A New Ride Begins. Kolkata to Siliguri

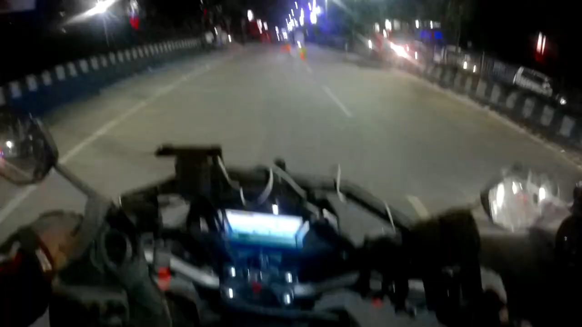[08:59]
এখন বাজে 9:00 আর আমরা একদম শিলিগুড়ির মধ্যে এন্টার করে গেছি।
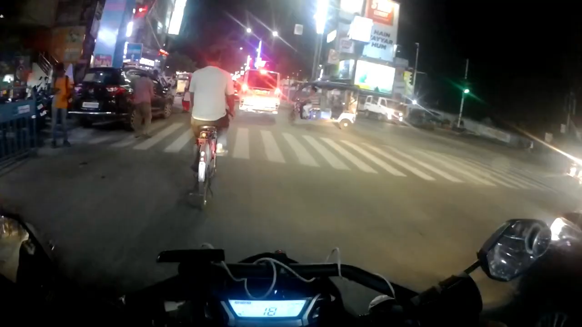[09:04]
এখানে লেখা আছে টোটো নিষেধ, অথচ এই রাস্তায় টোটো ঢুকছে,